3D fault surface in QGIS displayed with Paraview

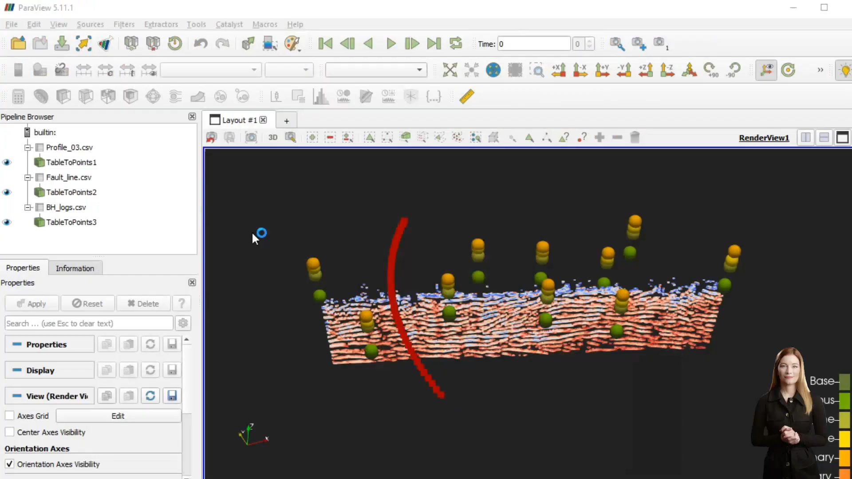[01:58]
To upload the digital elevation model into Paraview,
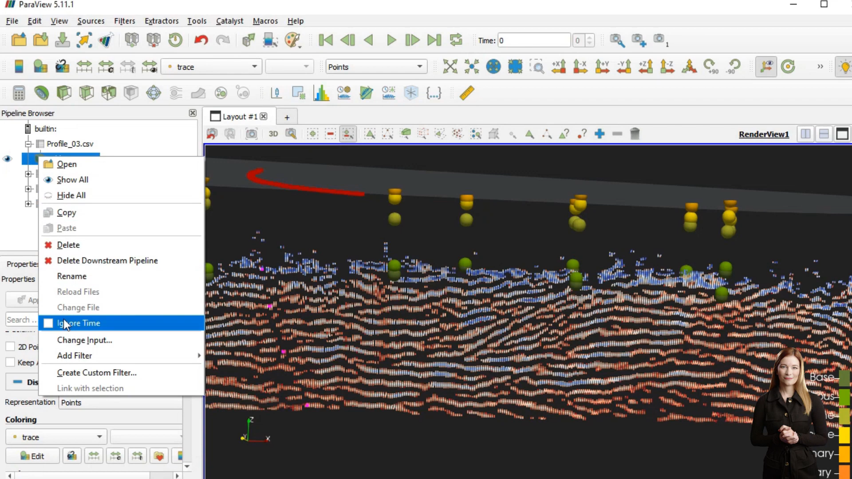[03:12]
This way, I am selecting points which are aligned with the fault. I am using the Extract Selection option from the Data Analysis submenu and will adjust the display of the extracted points.
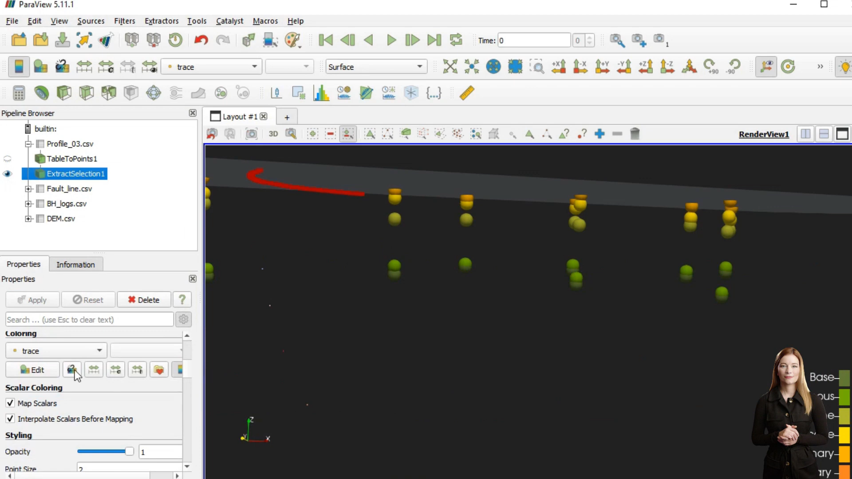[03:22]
The point set representing the fault can now be saved as a CSV file.
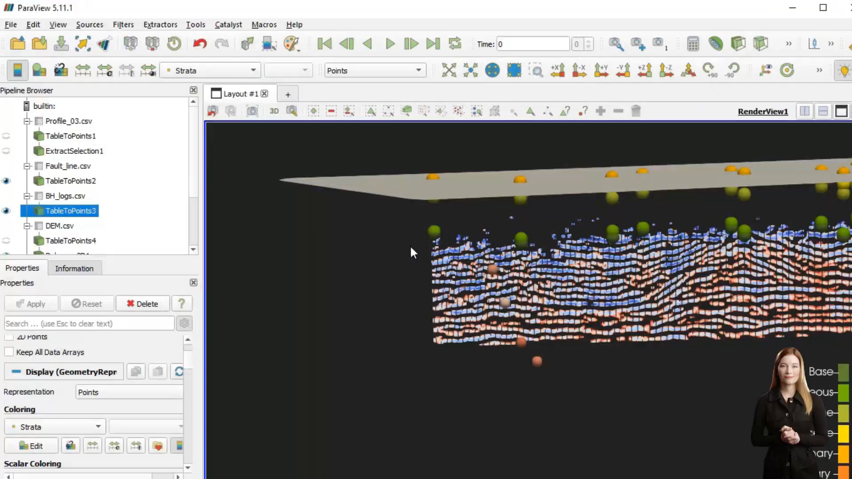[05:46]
I will also check another profile running parallel to the north of the first one but its interpretation is not clear.
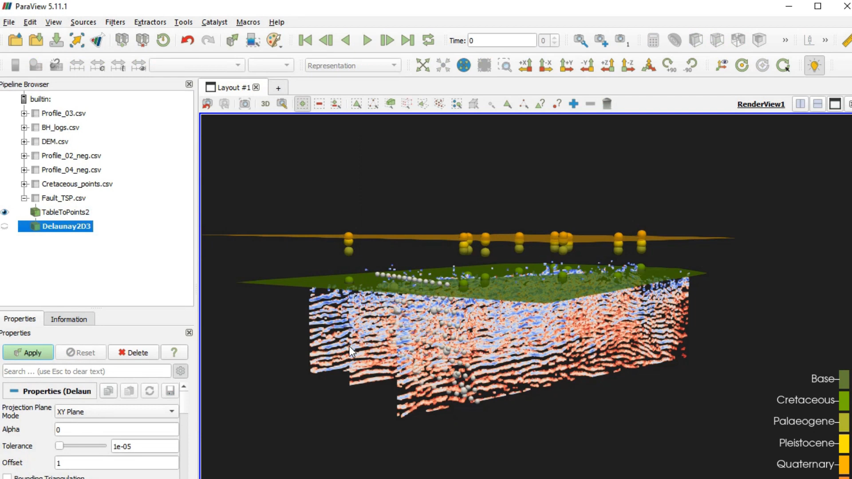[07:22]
Now I can interpolate my point set and display the fault surface in 3D. The fault surface within the Cretaceous is ready.